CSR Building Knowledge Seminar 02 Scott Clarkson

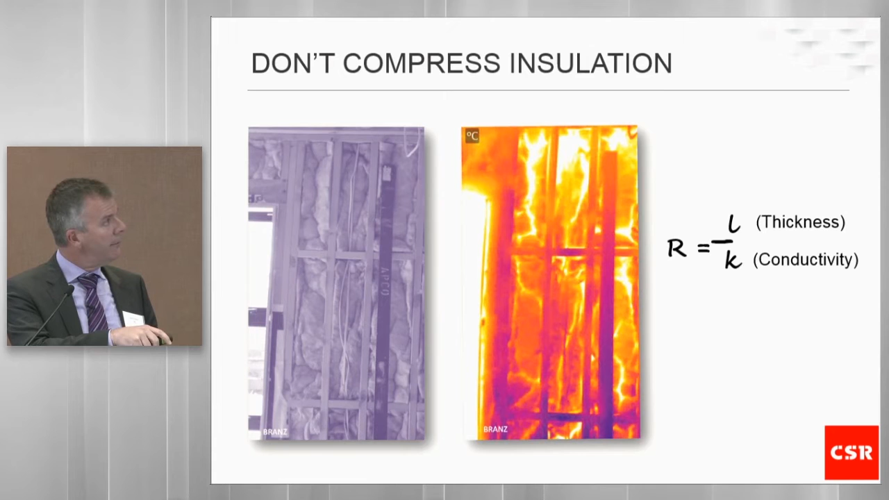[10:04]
At the base of the wall, where there's less compression and the insulation is almost at its full thickness, there's less heat flow coming into the building. So you can see there that basically this photo, this thermal image, shows you exactly that equation in working in principle. Trades, as I said, trades impact on the insulation, so the subsequent trades that come through after you've got your ceiling linings in and you're doing final fit, could be air conditioning installers trampling on, squashing the insulation, electricians lifting up the insulation to run cables. And basically, you can see here, this thermal image in the centre is an indication of what's happening during winter,
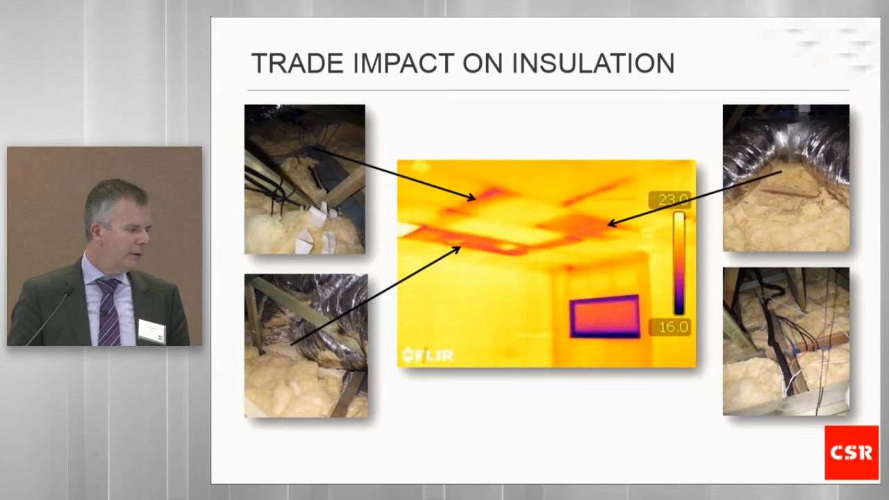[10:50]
where it's warm inside the building and it's cool outside. So all the darker, the purple, the blue and the red items are cool spots in the lining in the building. And that represents heat loss. So the heat's actually transferring out of the building. Where it's yellow is a good coverage of insulation. Here, the air conditioning installers have ripped up the insulation to install the duct and the ceiling register. And you can see here the impact of that, where the heat flow is just screaming.
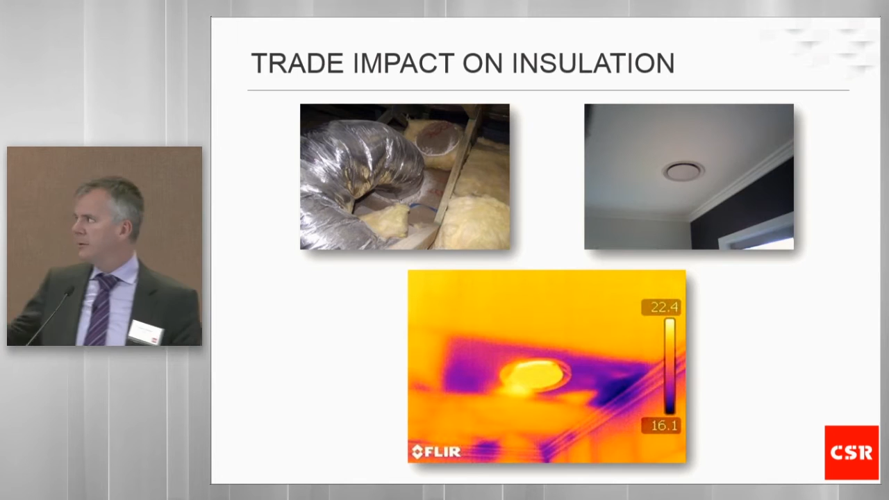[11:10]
The heat is just flowing straight out through the ceiling and the cornices in that room there. We did a little bit of a test. Because it is a research facility, we decided to rip up some insulation and replace it with thinner levels of insulation. And you can see here, where there's no insulation, the heat flow just streams straight out of the building. And where we've got a perimeter back or a thinner piece of insulation near the edge of the wall, the heat flow is dramatically reduced.
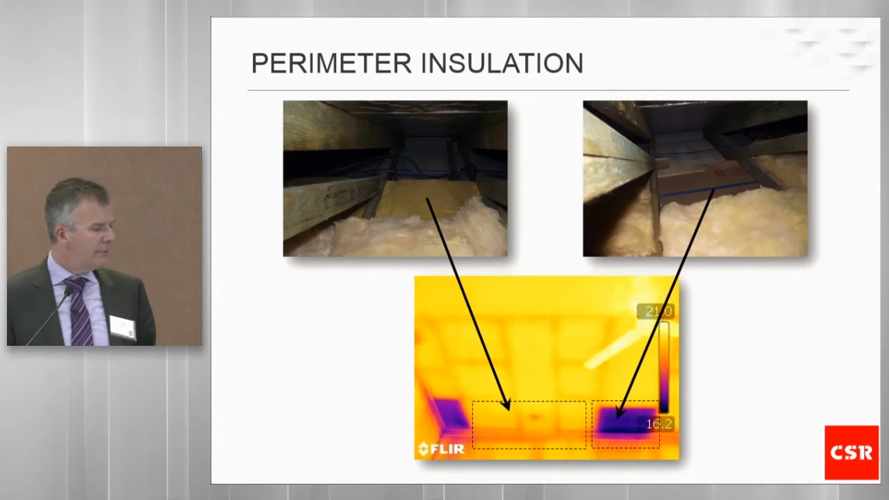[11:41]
Why is this important? Well, we've got a lot thicker insulation being installed in buildings these days, especially in roof spaces.
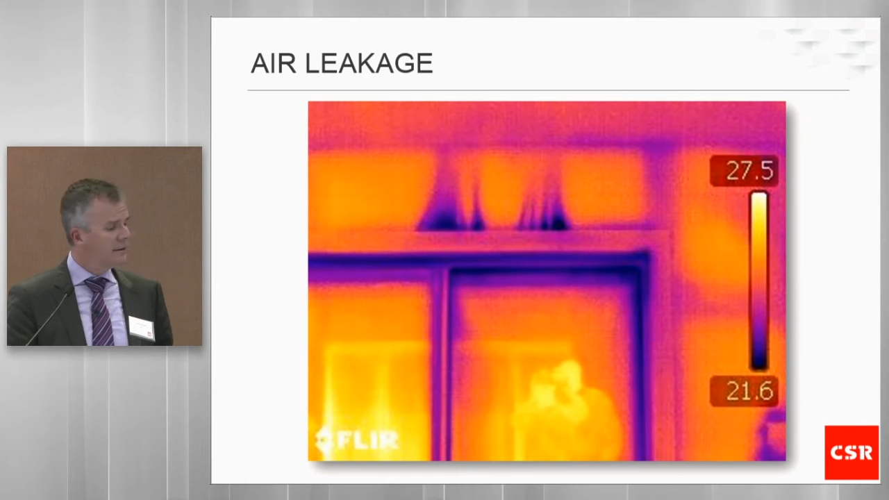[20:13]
However, what we discovered during the co-heating test was that air leakage had a direct correlation with the R value of the house, so that total system R value of the house. So we can see here where the cool air is leaking into the house during a blower door test.
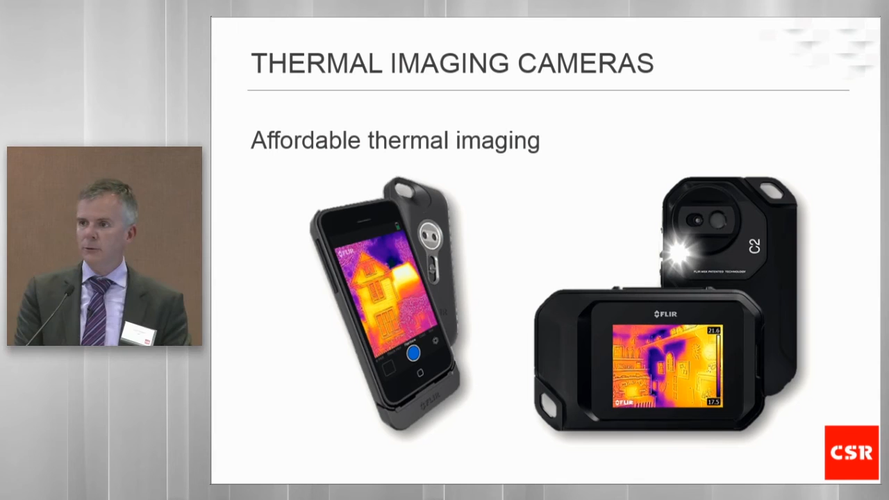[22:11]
You can see the performance of the building. You can even spot for gaps or small holes in the insulation. You can also use it to show your clients. You can prove to your clients that you're doing a great job if you've got a great level of coverage of your insulation. So that's a little bit about the thermal comfort element.